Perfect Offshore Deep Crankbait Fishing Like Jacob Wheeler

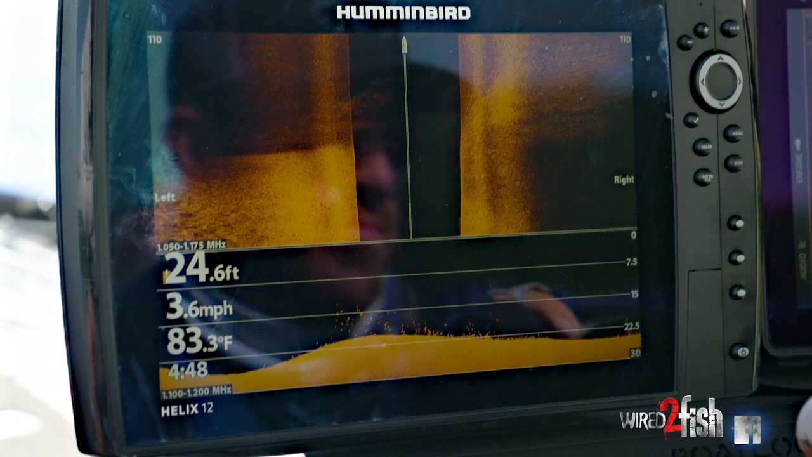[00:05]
On screen: depth 24.6 ft, water 83.3°F, speed 3.6 mph
Money signs, please. Yeah, I mean, there's just a lot of fish.
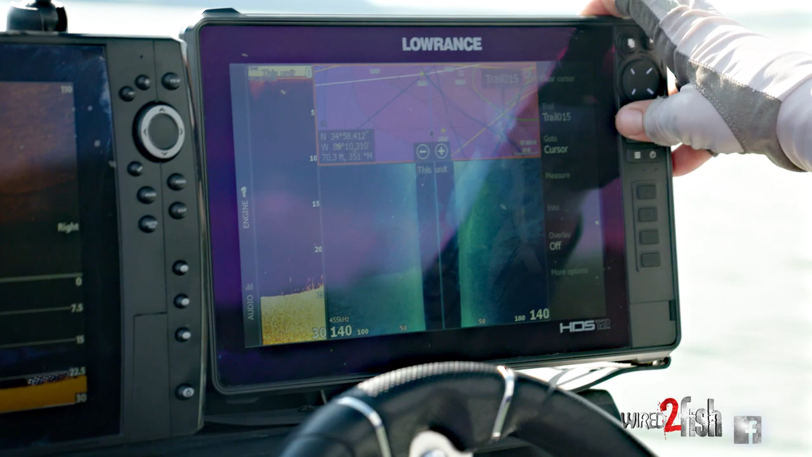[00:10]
And there's big ones in there. Like, that's a bass above the white bass.
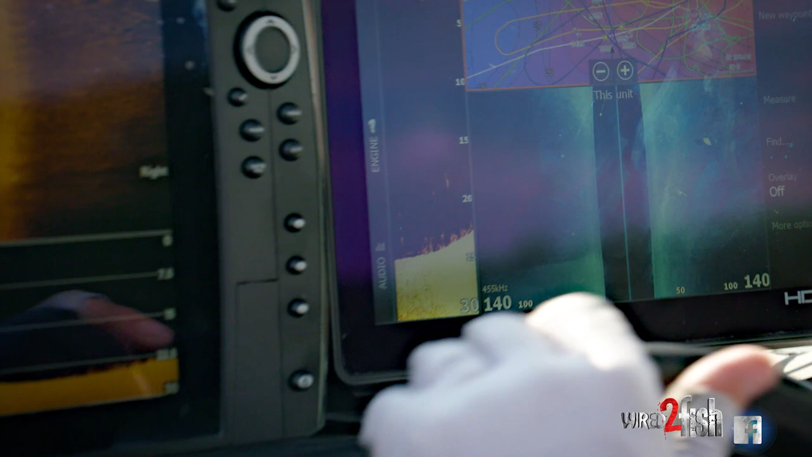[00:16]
There's just fish that just, there's white bass in them. You can throw a worm out there and catch. I mean, you catch a little lot of bass that live with white bass.
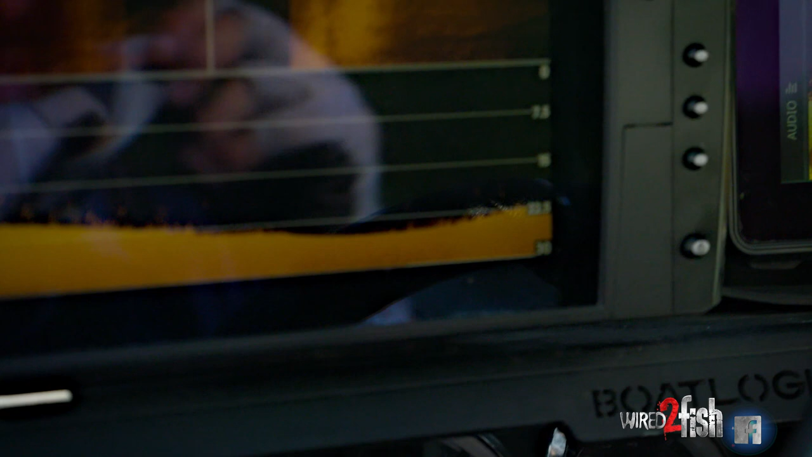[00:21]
It's hard to graph them, but there's
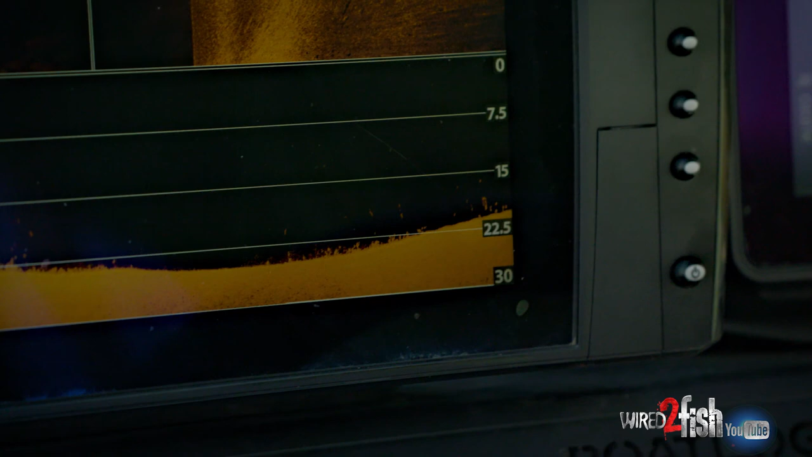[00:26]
specific groups of fish that are definitely, like, those are more bass right there.
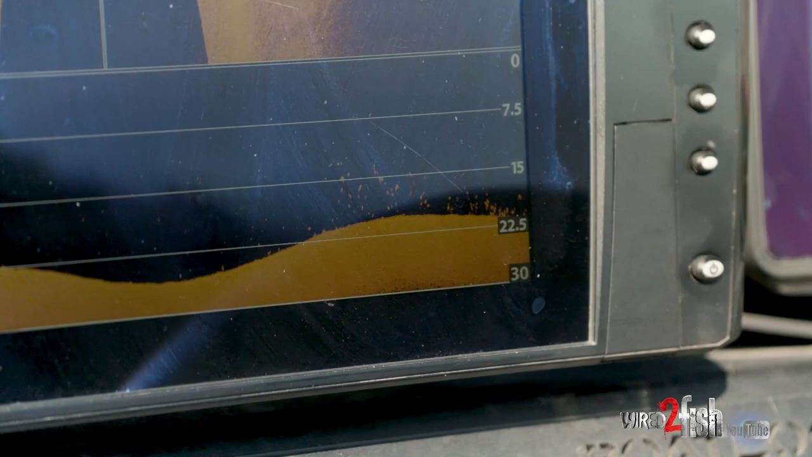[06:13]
Some of them be in 10 and then go down to 20 or 22. Now, when I get that school fired up, what I'll do is I'll try to catch them off that one single cast.